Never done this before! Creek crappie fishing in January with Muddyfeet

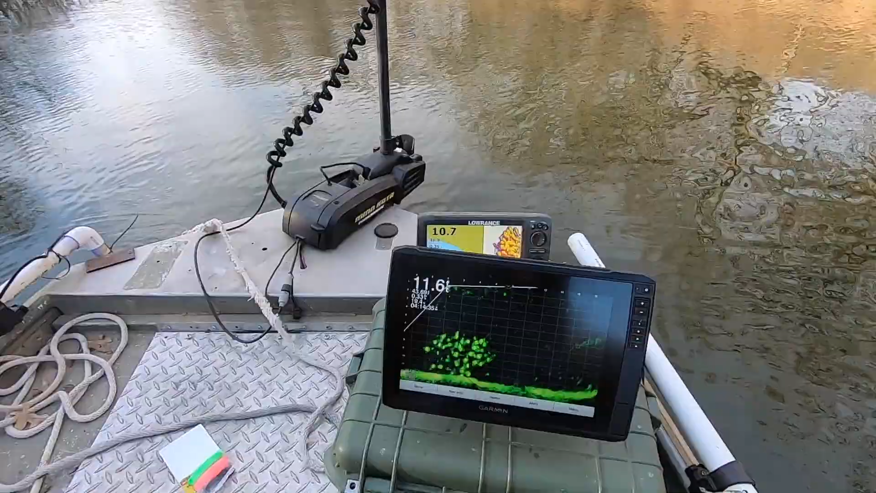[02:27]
Look at that. Just look at that.
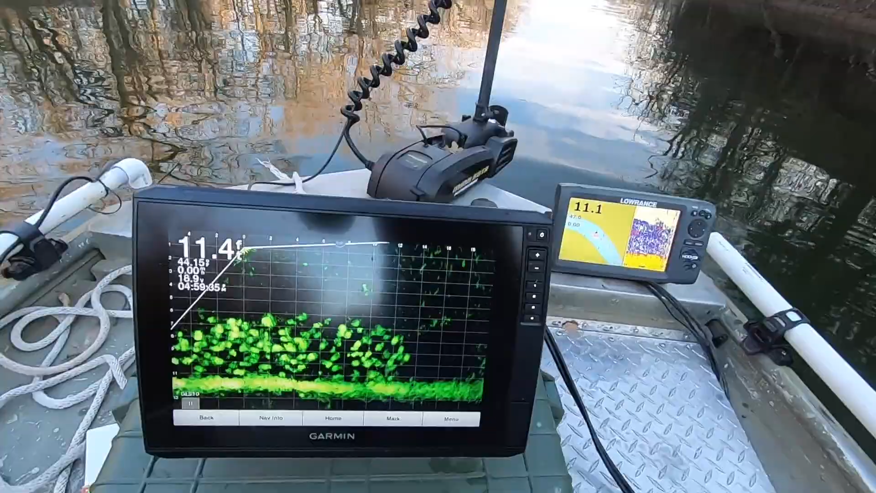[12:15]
That sucker is lit up like a Christmas tree. Glad we found a spot. Cowboy Car Crushing got his spot. Muddyfeet's got his spot. Muddyfeet TV, y'all subscribe now.
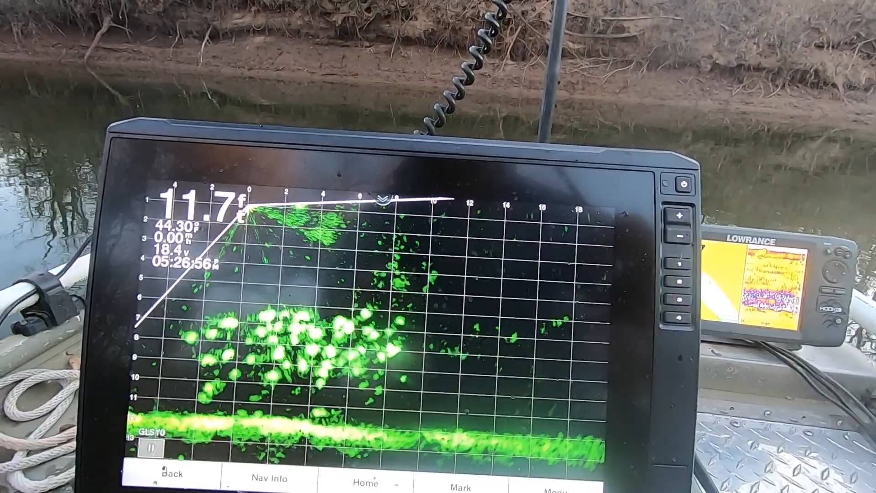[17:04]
On screen: depth 11.7 ft
There they come. There he is.